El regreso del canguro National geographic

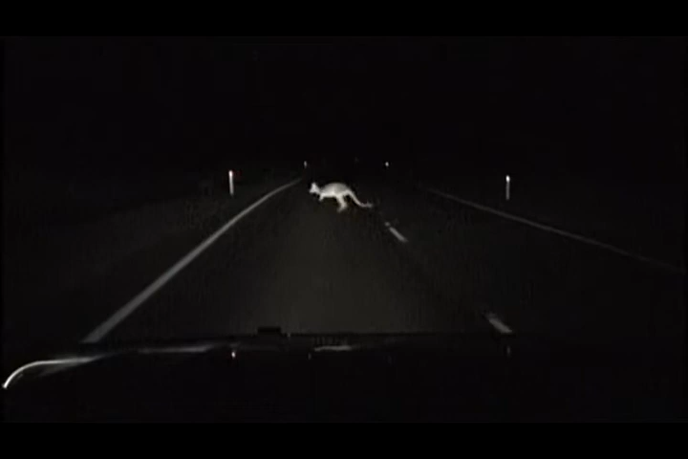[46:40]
además de las balas de los cazadores los canguros tienen que enfrentarse a otro peligro nocturno cada año miles de ellos mueren atropellados en las carreteras que cruzan el desierto